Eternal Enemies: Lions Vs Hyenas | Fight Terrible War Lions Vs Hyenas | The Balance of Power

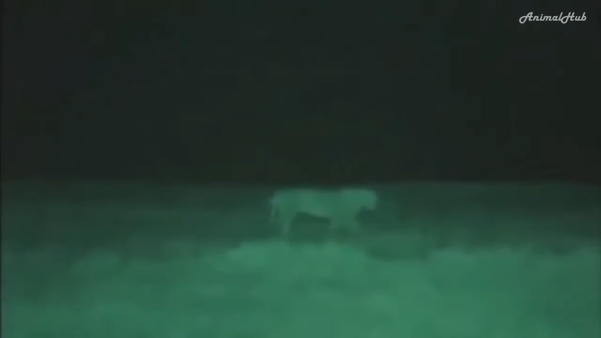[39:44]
The lion's game plan is always the same. Get close to the herds, then spread out. They don't need to make any effort to hide themselves. Only their footfalls give them away. And because they're unseen, lions are no longer at a disadvantage as they approach their quarry.
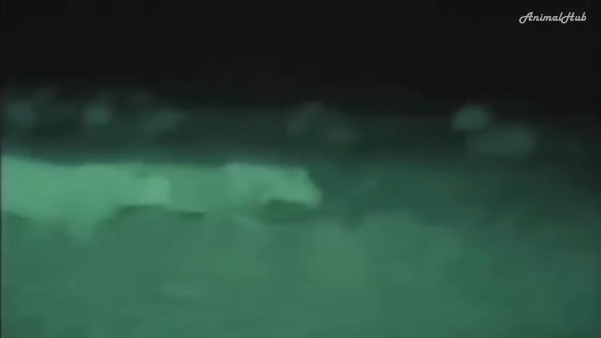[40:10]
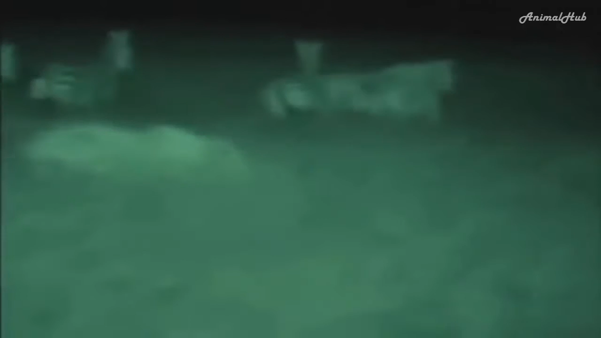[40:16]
Two young males take a small zebra with ease.
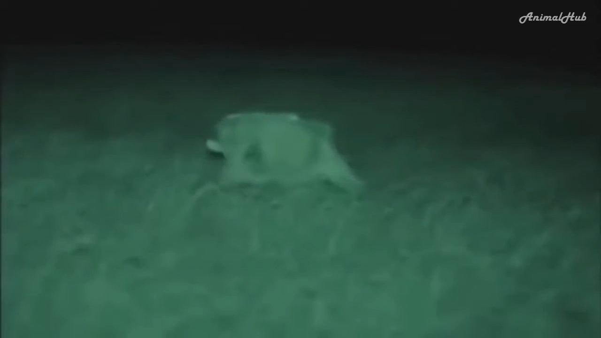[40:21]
A lioness gives chase. A high kick lets her quarry escape.
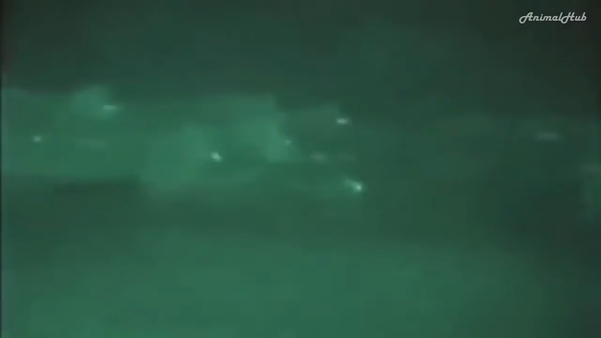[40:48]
Soon, two lions bring down a fine stallion. Saber-sharp teeth and meat-hook claws bury themselves into 300 kilos of struggle. One lion grips the throat in a stranglehold, the other prepares to feed. Their ability to keep a grip on their prey in pitch darkness makes the kill possible. Everything the camera has disclosed comes together.
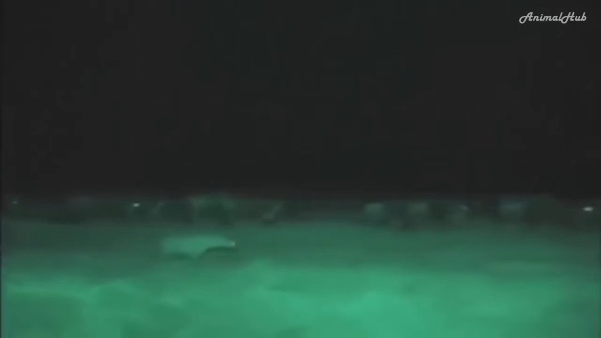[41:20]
The apparent competitors for the same food survive because there are times when one is more successful than the other.
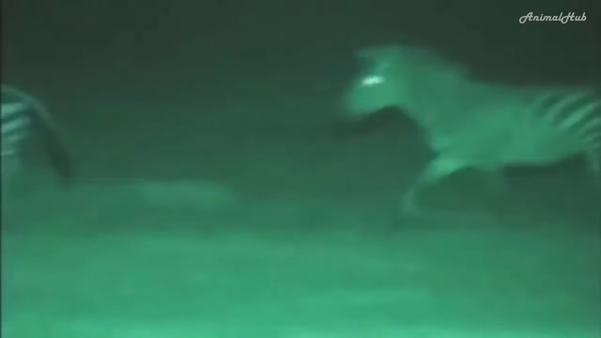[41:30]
The animals hunt in different ways, by day and by night, and in differing light.
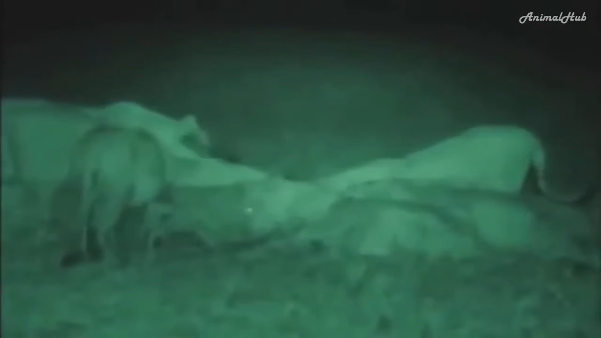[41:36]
These unique images show that the relationship between lions and hyenas is more complex than traditional pictures allow. The lions steal kills, and the so-called cowardly hyenas are often merely out to reclaim their prey.
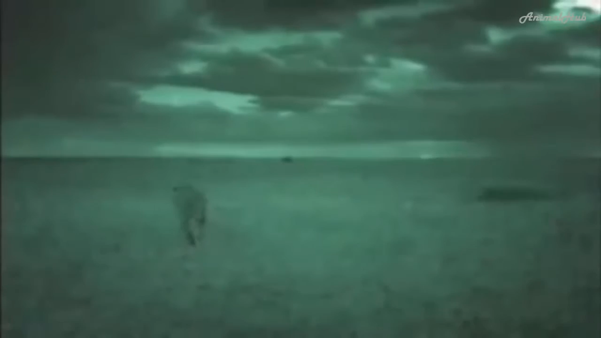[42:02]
Don't say you've never seen a brave hyena. A thieving male lion is forced to take them on. The hyenas persist even though a single blow could be fatal. This frequent nighttime behavior has never been recorded before.